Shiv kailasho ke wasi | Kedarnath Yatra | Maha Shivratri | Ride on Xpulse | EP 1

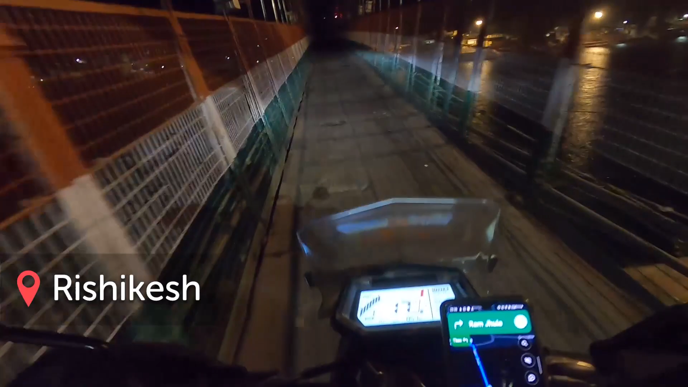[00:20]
ये है लक्ष्मण झूला। नेक्स्ट डे मॉर्निंग को मैं सोनप्रयाग के लिए निकल गया।